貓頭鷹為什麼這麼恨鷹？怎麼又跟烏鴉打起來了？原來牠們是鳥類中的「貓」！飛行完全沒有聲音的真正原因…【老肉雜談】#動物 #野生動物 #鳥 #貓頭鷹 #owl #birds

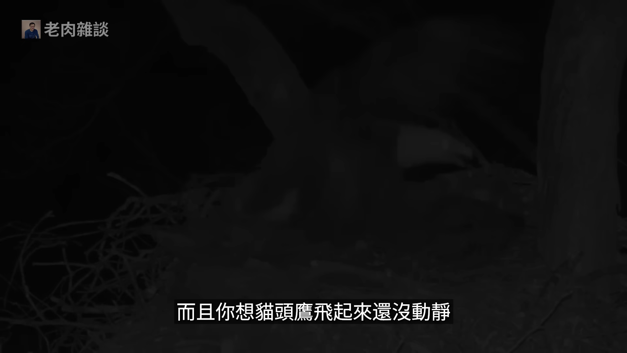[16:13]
而且你想啊猫托鹰飞起来还没动静鹰真就是一点办法都没有那么猫托鹰攻击老鹰呢除了食物竞争之外啊
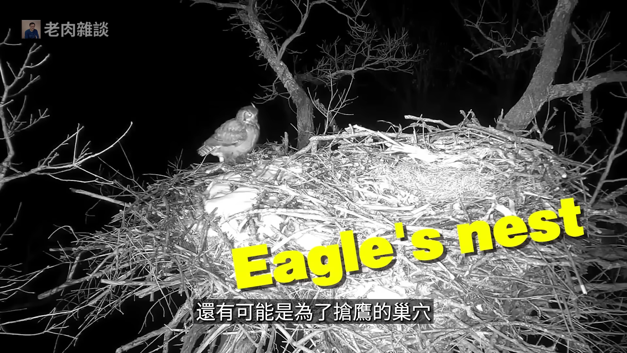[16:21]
还有可能是为了抢鹰的巢穴甚至也有可能会捕食它们
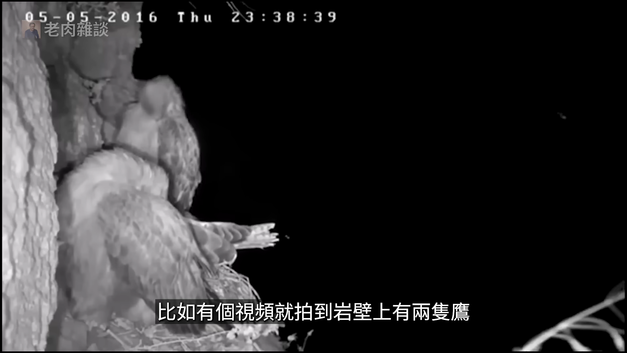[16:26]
比如有个视频就拍到岩壁上有两只鹰大晚上的竟然比猫托鹰一只接一只的全都给抓走了就很离谱
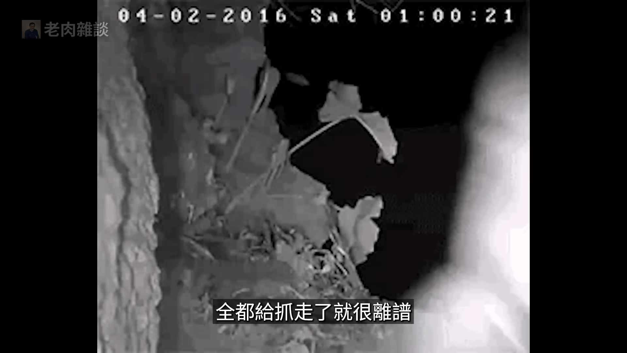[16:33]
可以说只要到了晚上那猫托鹰的优势还是很明显的